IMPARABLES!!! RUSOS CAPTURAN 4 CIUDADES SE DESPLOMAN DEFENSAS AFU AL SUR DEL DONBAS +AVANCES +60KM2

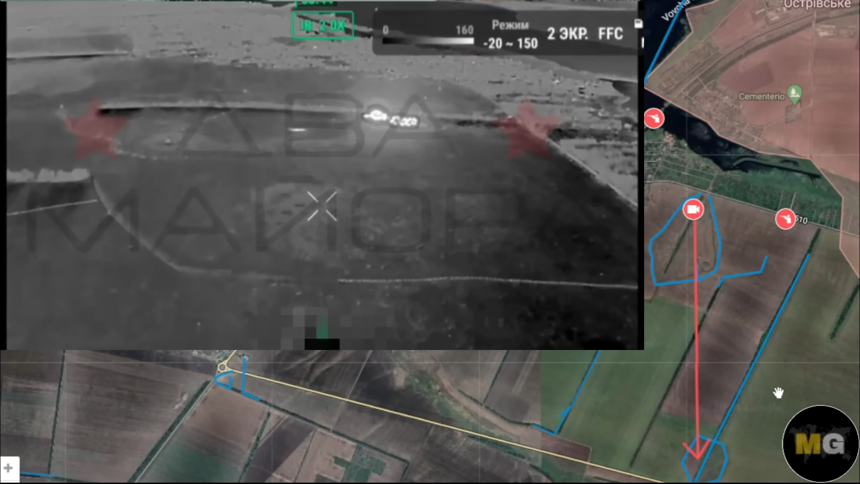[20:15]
en esas dos zonas de trincheras ya hablan dando posiciones del ejército ucraniano
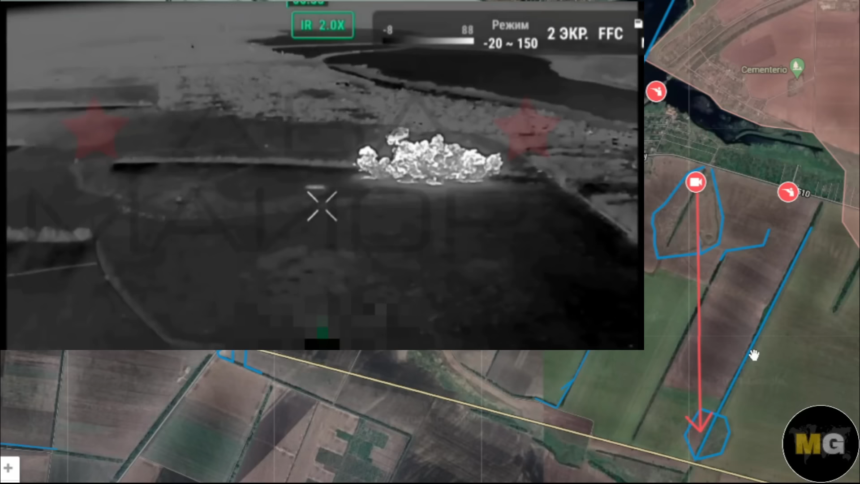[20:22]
en esta zona previendo ya un inminente asalto a la zona o a la zona este de cura jovo impactante el vídeo de estos misiles termobáricos
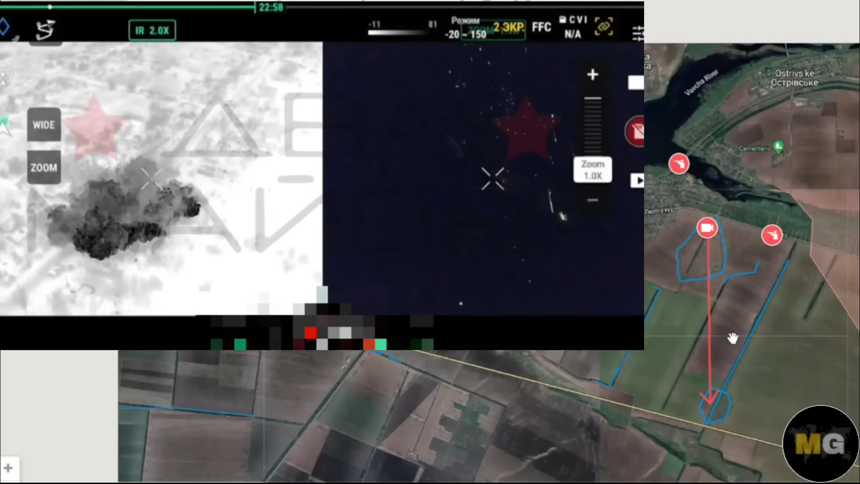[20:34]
2 1 en el área sur este de cura jovo de cura jovo vámonos a la zona norte hacia